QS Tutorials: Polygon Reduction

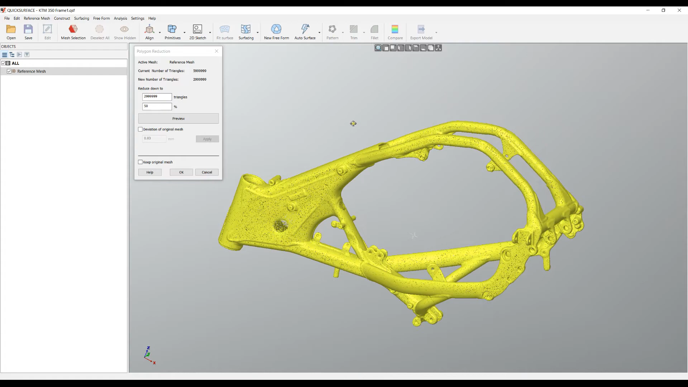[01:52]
So what you currently see is actually not the final result but it's a preview of what the new mesh will look like. So you can explore by rotating and see it on the screen.
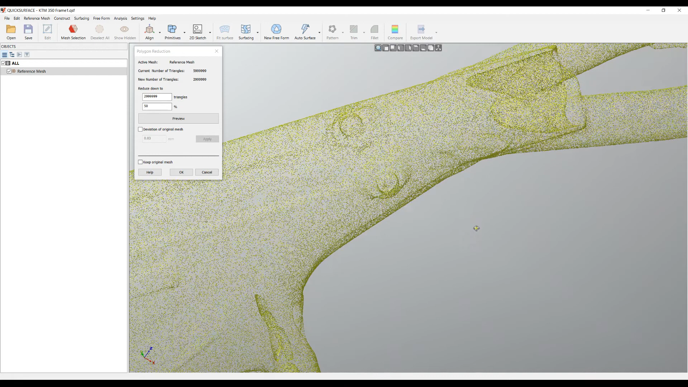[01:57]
You see it is the reduced mesh but the question is how well it has been decimated.
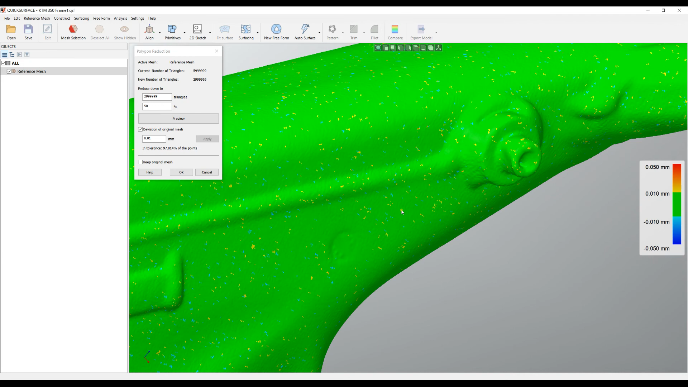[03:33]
keep the decimated mesh and at the same time you have as a backup the original mesh that you may use in the future. In this case I will press no to continue and I'll select the option which is called keep the original mesh. I will press OK and the software technically will create two meshes that you can save from the file. Let's explore. Right click on this mesh and see this is my original mesh of six million triangles. I will hide this because I don't need to see and then I right
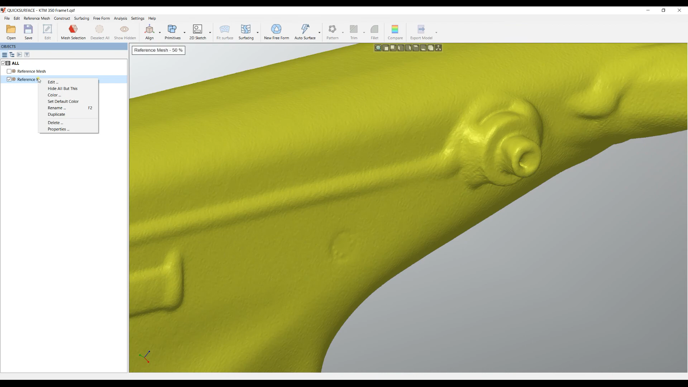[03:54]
click on this mesh and see properties it's a three million triangle.
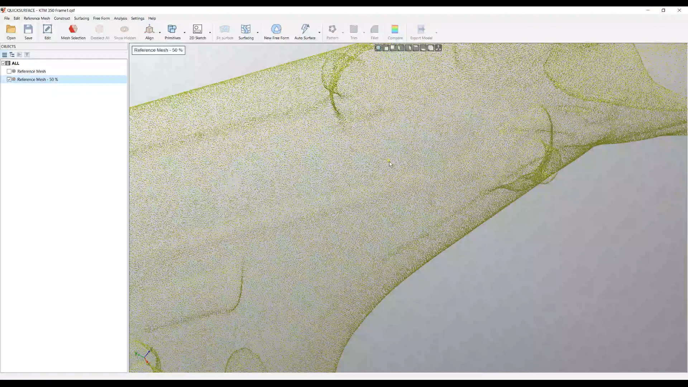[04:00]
So now I have these two meshes I can save them on the disk for further use and I can carry on with my other tools.